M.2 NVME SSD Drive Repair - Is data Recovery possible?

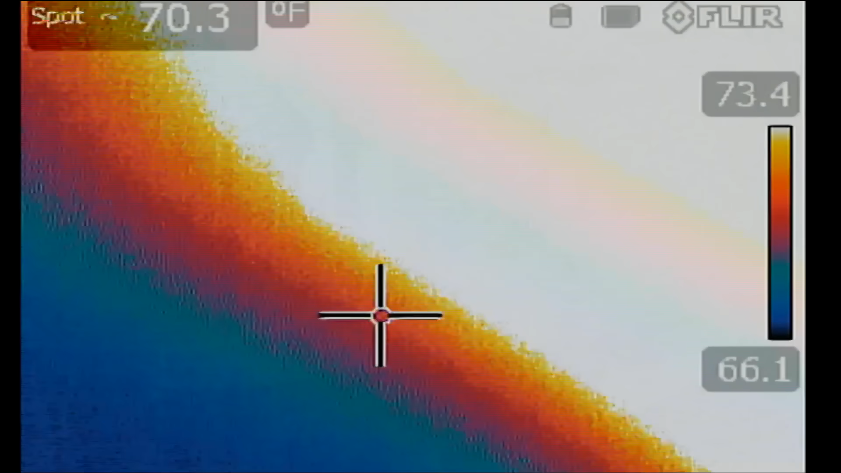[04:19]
On screen: spot 70.3°F
And right now, if we look under the thermal camera, what do we see?
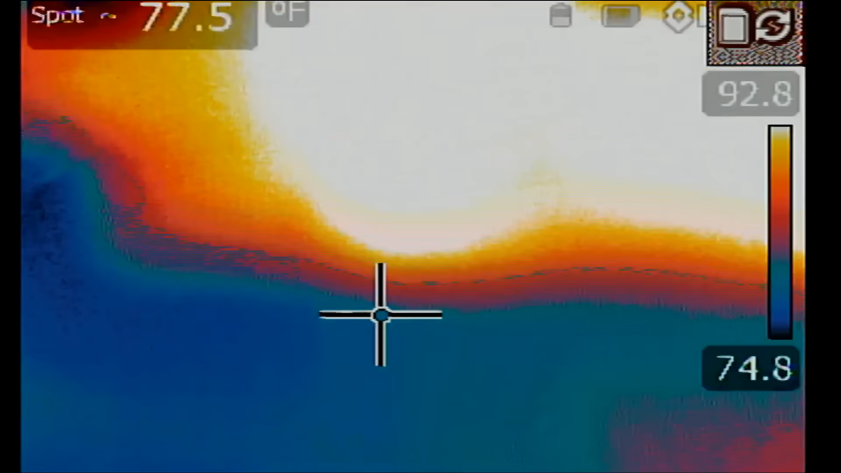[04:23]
On screen: spot 77.5°F
I have the drive right here.
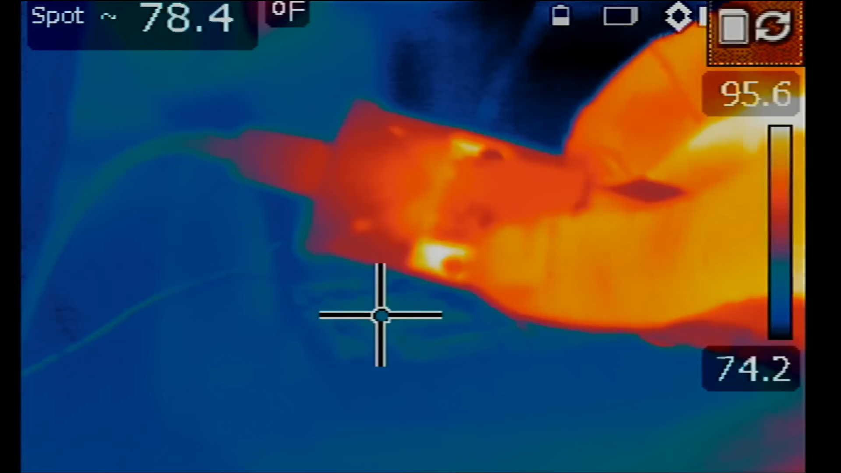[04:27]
On screen: spot 78.4°F
And like I said, no signs of heat anywhere on the board.
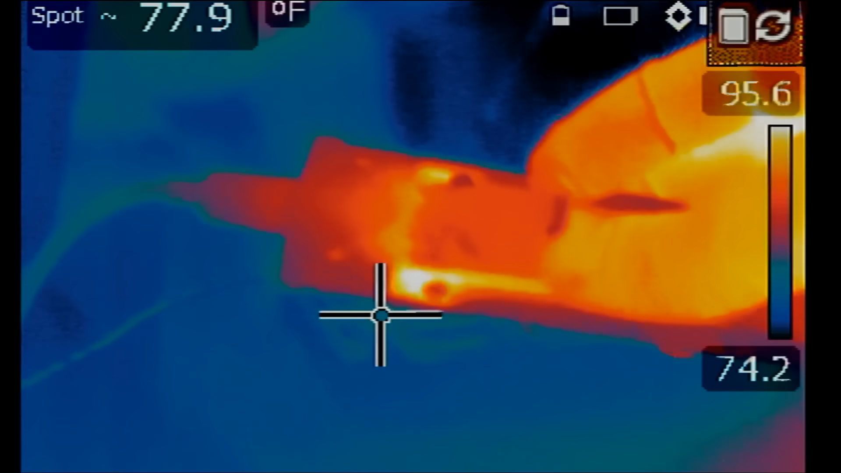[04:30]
On screen: spot 77.9°F
Back of the board is empty. And in front of the board, the board is right here. No signs of heat anywhere on the board. And no signs of heat on the short that we measured on the capacitor down here.
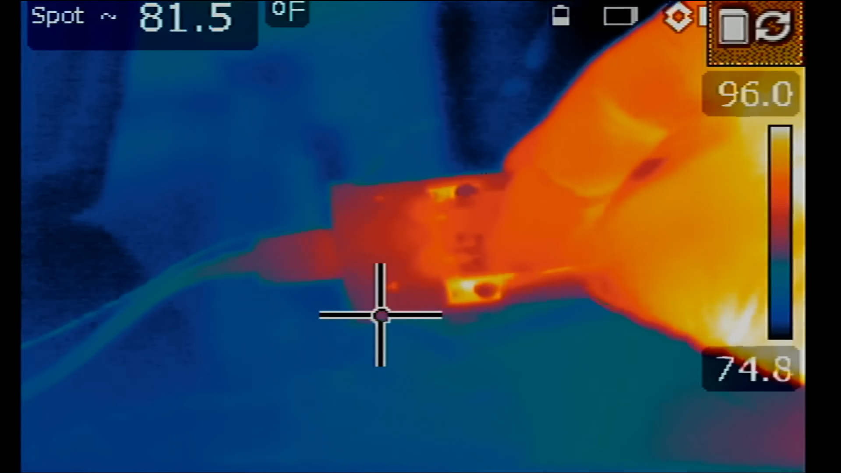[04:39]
On screen: spot 81.5°F
So what's going on?
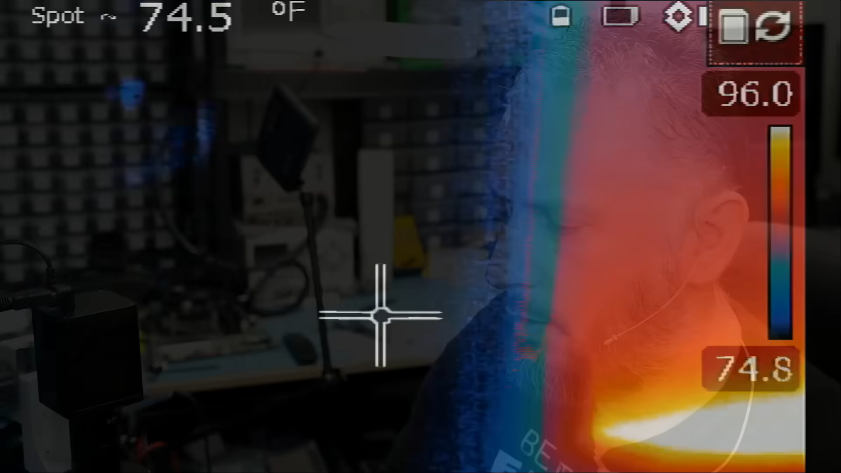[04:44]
On screen: spot 74.5°F
If that capacitor was the component that was shortened to ground, then it would get hot. But no heat is showing up under the thermal camera.
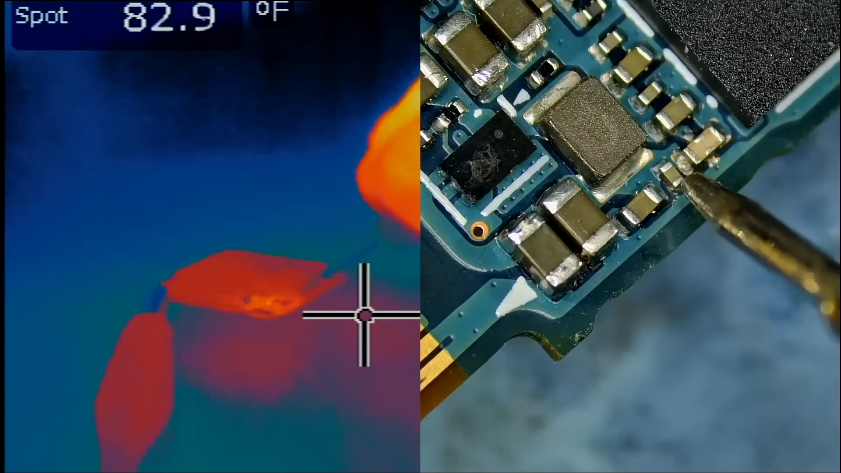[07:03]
On screen: spot 82.9°F
Look at this. Something is going hot down here and not where I'm injecting voltage on the cap. So I inject voltage right here. And we see heat right here.